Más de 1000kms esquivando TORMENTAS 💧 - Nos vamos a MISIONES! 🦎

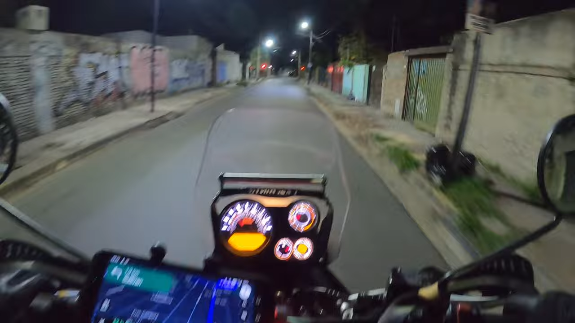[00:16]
Madrugando es el comienzo de un día muy largo hasta Misiones.
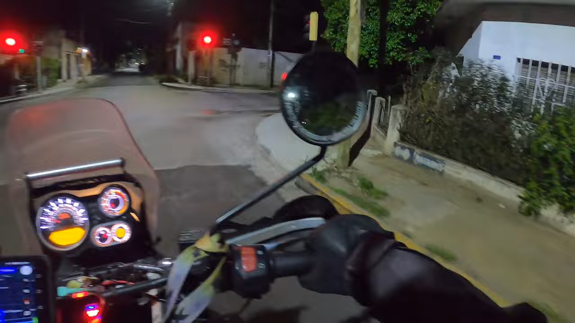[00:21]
Pero el primer objetivo de la mañana o de la madrugada es llegar a salvo a la autopista sin que nos roben. Ya que al estar tan despejada la calle la verdad que es un peligro y voy a pasar por algún barrio no tan recomendable para poder llegar a la autopista. Así que lamentablemente la única defensa que
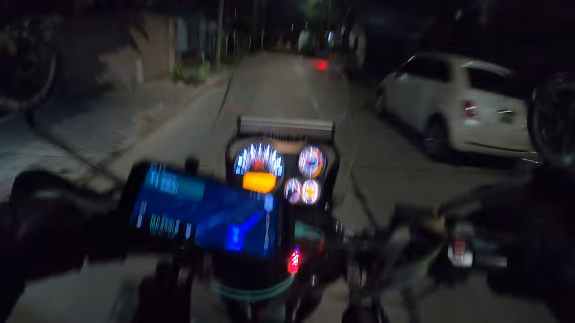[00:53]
tengo es manejar lo más rápido posible y bueno, orar para que no pase nada.
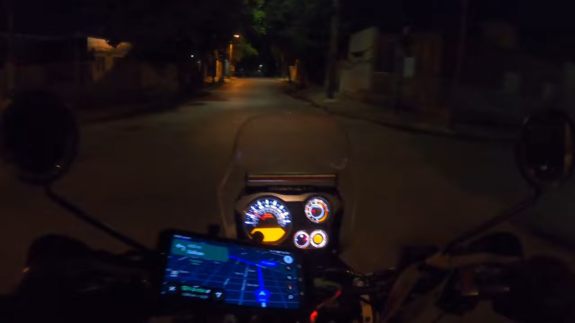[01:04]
El segundo objetivo es salir de Buenos Aires por autopista sin que tampoco pase nada, pero ya me parece que es mucho menos riesgoso. El tema principal es llegar a la autopista. Así que bueno, si todo sale bien, nos vemos en un ratito.
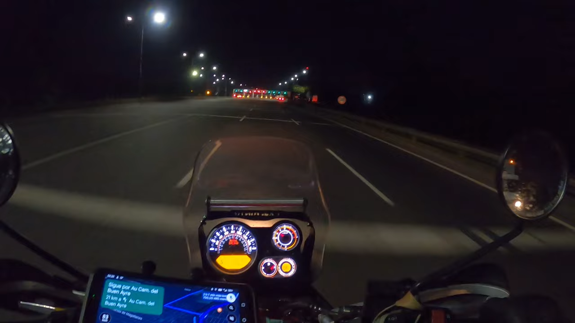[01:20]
Primera misión del día cumplida. Vamos todavía. No debería ser así, pero bueno. Es lo que tenemos. ¿Qué tal? ¿Cuánto es?
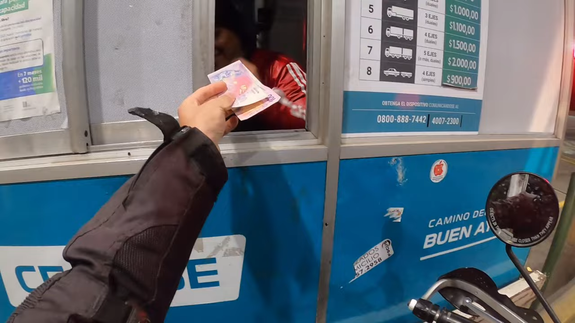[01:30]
Muchas gracias. Hasta luego.
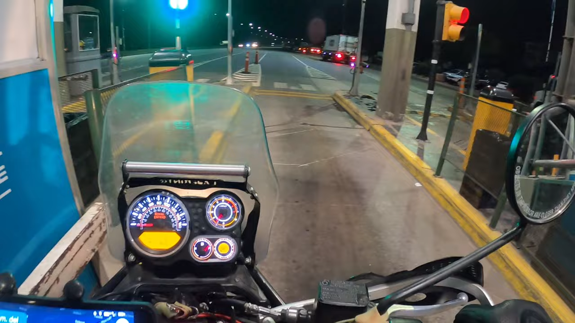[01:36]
Es raro lo que voy a decir, pero siento que el amanecer me está persiguiendo. De un lado sigue todo oscuro. Ahí está, de un lado todo bien oscuro.